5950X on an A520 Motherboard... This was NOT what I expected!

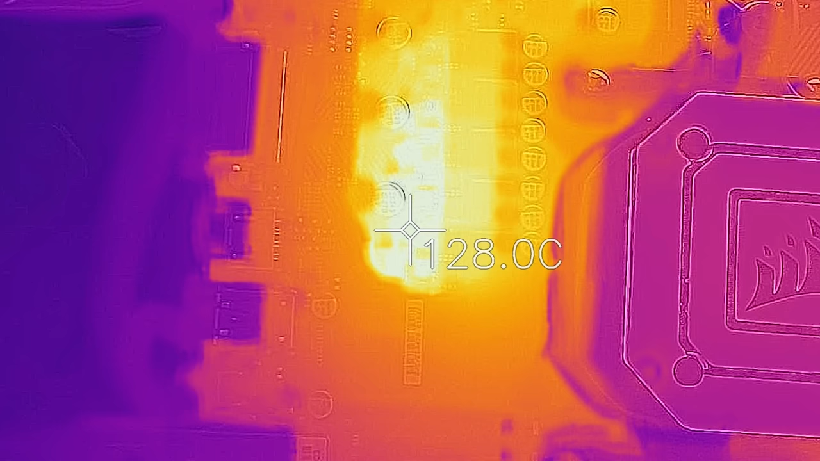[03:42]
On screen: spot 128.0°C
And now it's in a 24C ambient environment, which is pretty decent. So this VRM is definitely not suitable for a 5950X when you're running Cinebench A520.
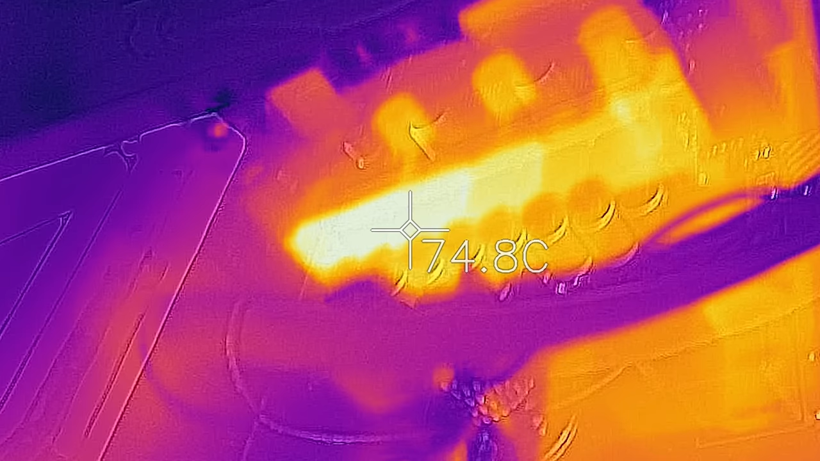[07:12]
On screen: spot 74.8°C
But of course, some of the drawbacks, even with the heat sink and the fan on top, the VRM was still getting to over 100 degrees, where after that it reduces the amount of output,
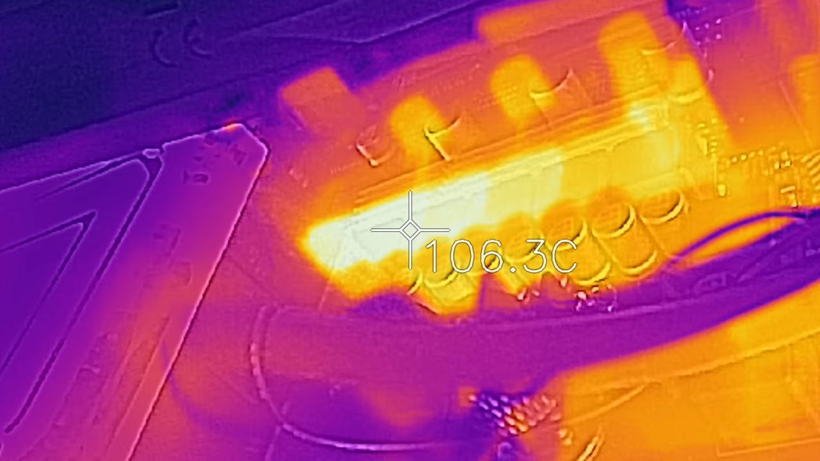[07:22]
On screen: spot 106.3°C
and then that leads to slower speeds, and of course saves itself from catastrophe. But the most odd thing to me about this whole experiment with this motherboard was that when I put the thermal imaging camera over the VRM,
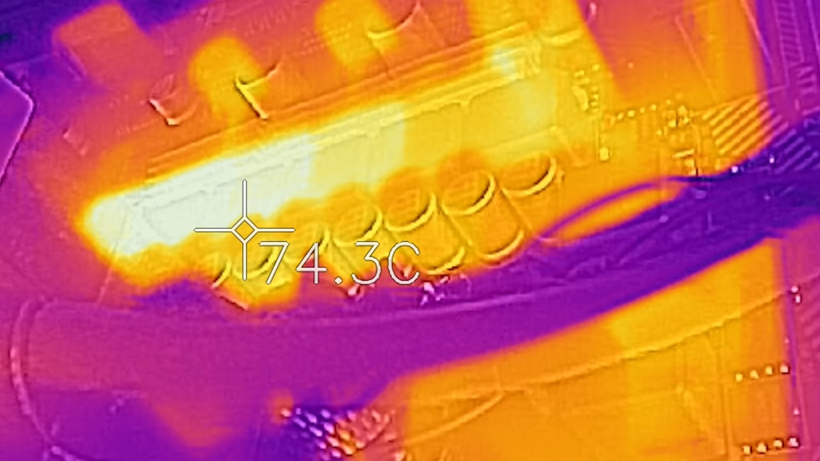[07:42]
On screen: spot 74.3°C
I think it was either two or three that were being used, especially when we had the heat sinks and the fan on top of the VRM the second time. The heat signatures were showing that not all the side four phases were being utilized.